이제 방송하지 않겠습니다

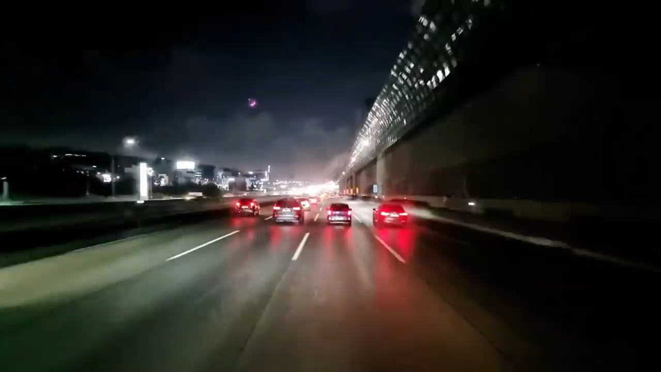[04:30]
죄송합니다. 작년 겨울이었잖아요. 저 용인 CJ 용인 허브였나? 거기 갔다가 눈 미친 듯이 와가지고 와 그때 진짜 무서웠는데 새벽에. 인사? 아, 그 당연히 받아들이죠.
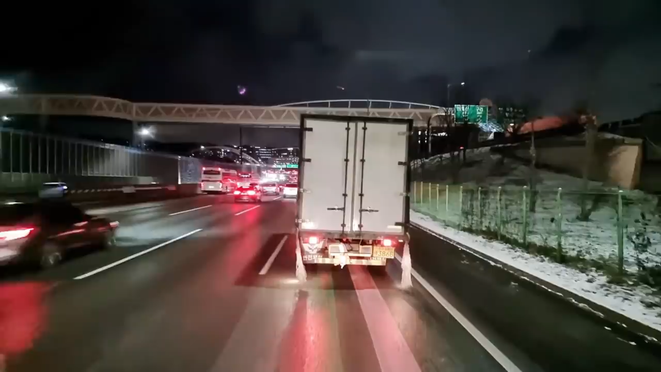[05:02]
근데 어떤 식으로 인사할지가 저도 인사드리고 싶으니까 인사 나누면 좋죠. 위험하지 않게. 오늘은 왠지 겨울스럽다. 차 막히는 것 말고 도로 위험한 거 말고는 아주 만족스럽네요.
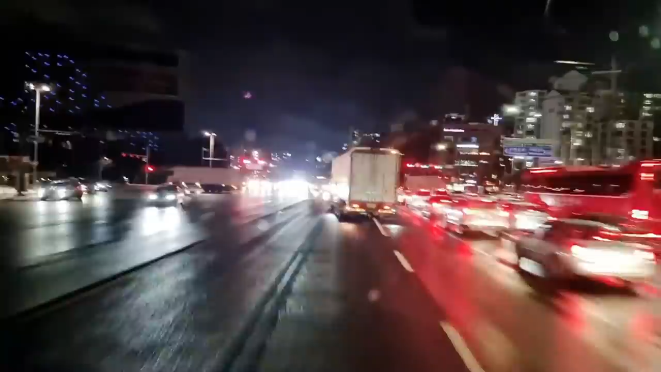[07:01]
야, 이 신호가, 야, 이렇게 된다고? 고마운데? 야, 이, 잠깐만. 이거 또 뭐 어디, 저 경찰 있나? 내가 여기 신호를 이렇게 받고 간 적이 없었는데?